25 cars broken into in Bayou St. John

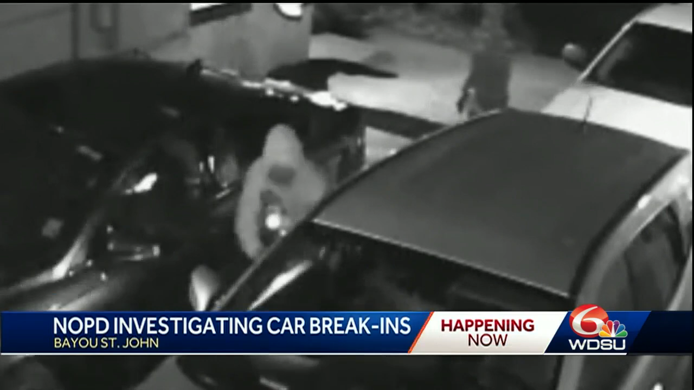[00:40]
Now NOPD says overnight, 25 vehicles. They were bashed in all the way.